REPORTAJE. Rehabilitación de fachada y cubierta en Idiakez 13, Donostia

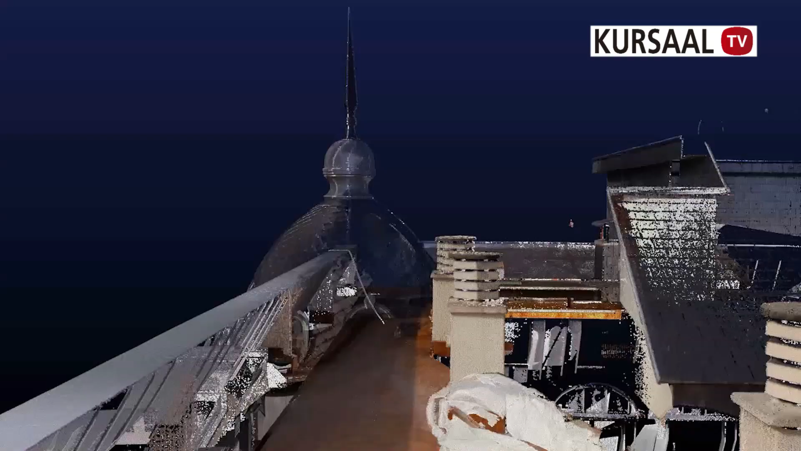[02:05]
De este modo, el equipo técnico de Grupo Cursal ha recurrido a la
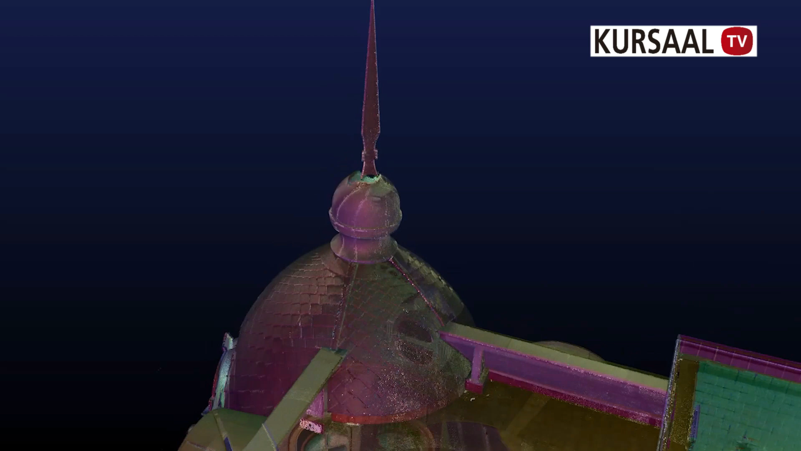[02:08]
combinación de técnicas de vanguardia con labores de artesanía más tradicionales.
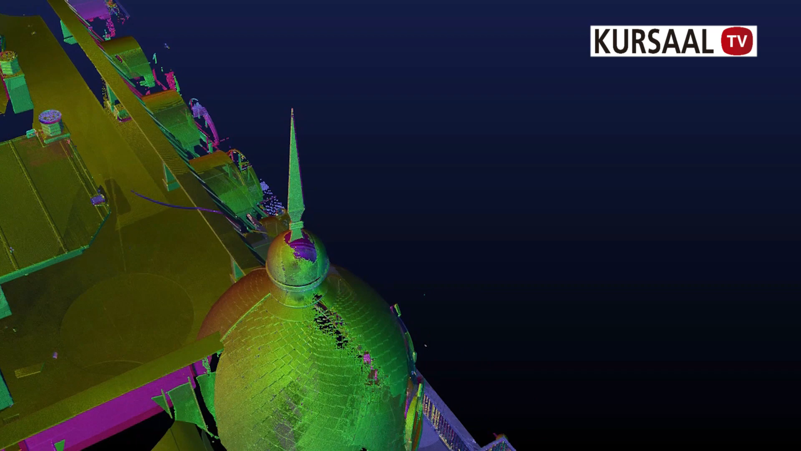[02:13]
Esta digitalización ha permitido conocer al detalle la geometría,
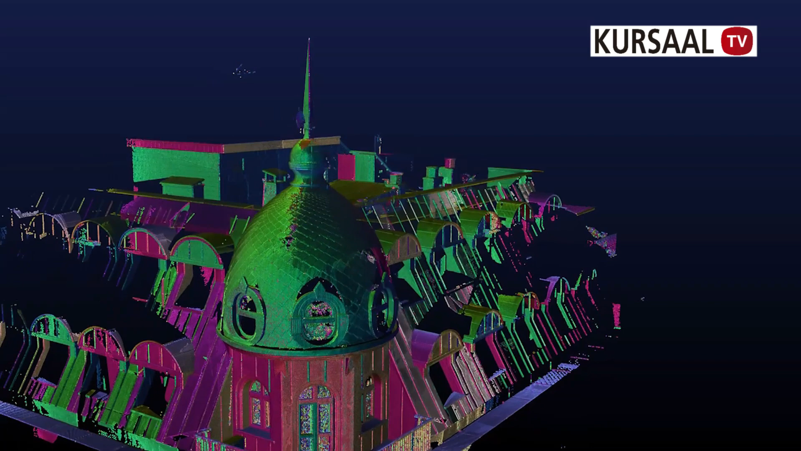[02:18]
optimizar los recursos y emplear y estudiar de forma minuciosa cada una de las características para detectar puntos
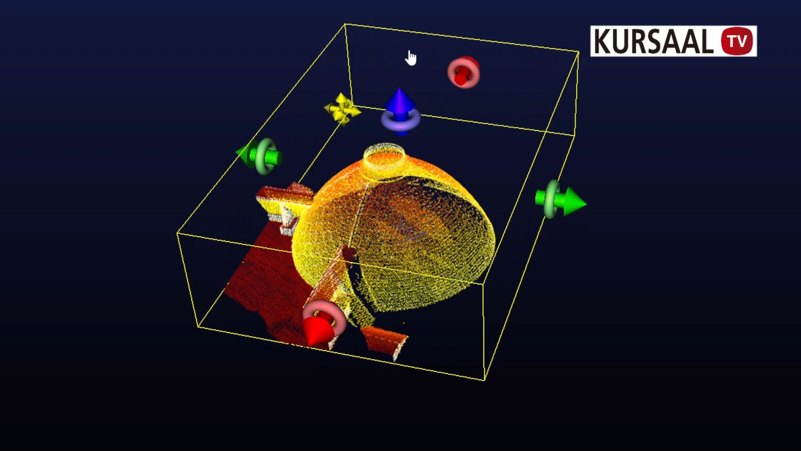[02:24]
conflictivos que requieran de una actuación precisa y con ello, respetar la geometría de la cubierta original.
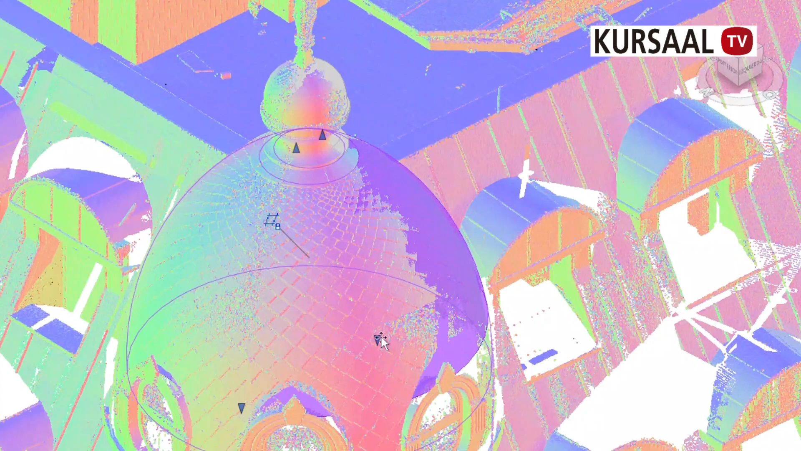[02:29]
Gracias a la rehabilitación, Grupo Cursal ha conseguido devolverle a este edificio singular y emblemático la belleza que tenía de origen,